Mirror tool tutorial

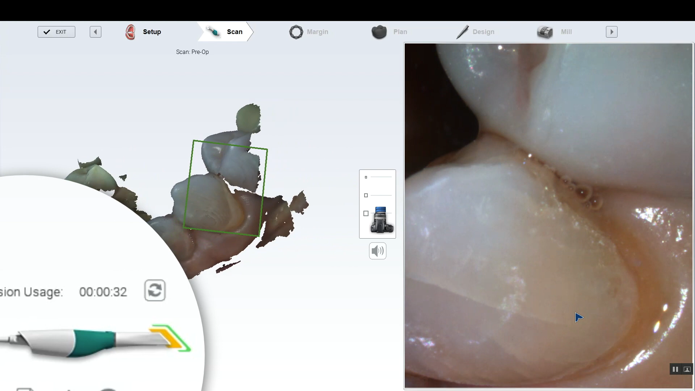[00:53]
I think the lingual finish line is 3 millimeters or so subgingible.
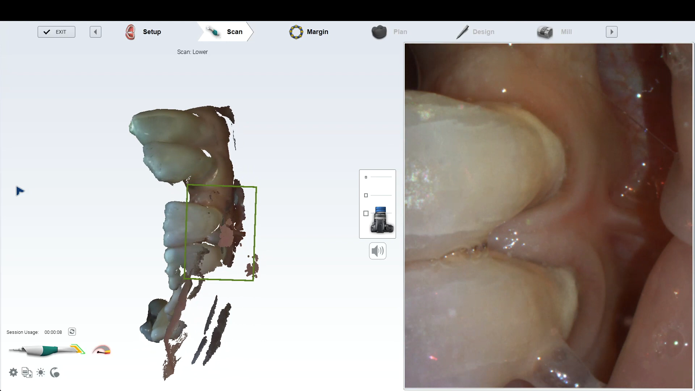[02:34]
Active delete to get rid of all these tissue tags that I accidentally scanned when the lip just folded up over the teeth.